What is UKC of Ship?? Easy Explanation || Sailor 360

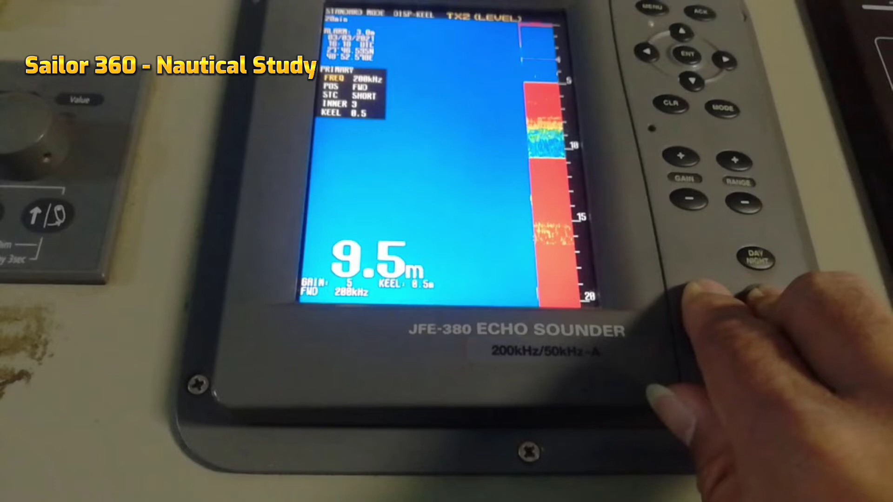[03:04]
On screen: depth 9.5 m
here you can see a display unit of eco sounder of a ship and here you can see the diagram and here you can see the remote display unit name only